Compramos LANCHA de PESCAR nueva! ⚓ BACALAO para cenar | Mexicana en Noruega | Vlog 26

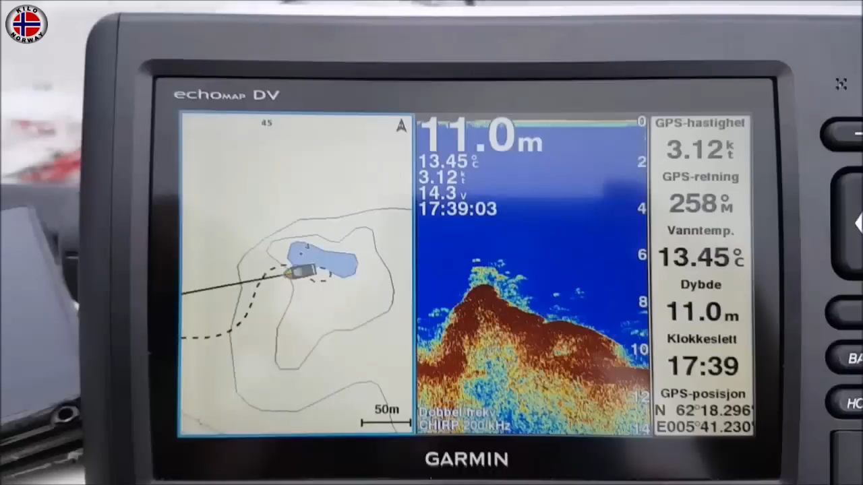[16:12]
On screen: depth 11.0 m, water 13.45°C, speed 3.12 kn
Un eco sounder es un dispositivo para determinar la profundidad del
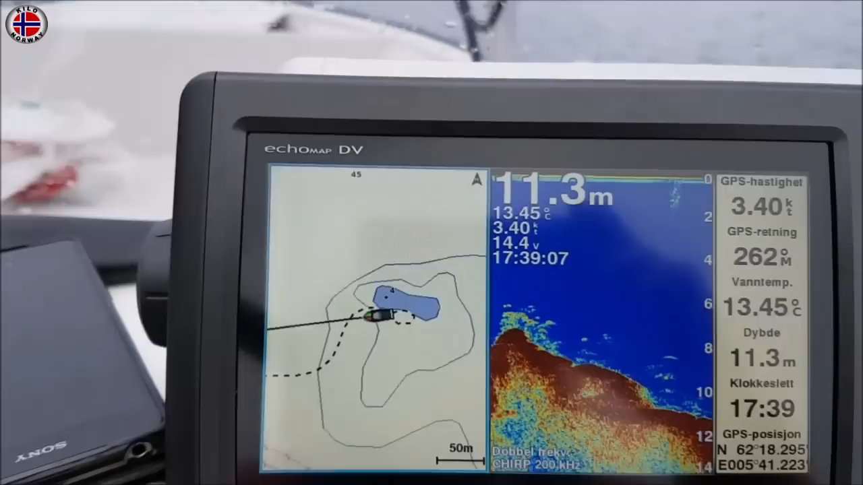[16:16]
On screen: depth 11.3 m, water 13.45°C, speed 3.40 kn
fondo del mar o la detección de objetos en el agua, y también señala el trayecto que está llevando el bote.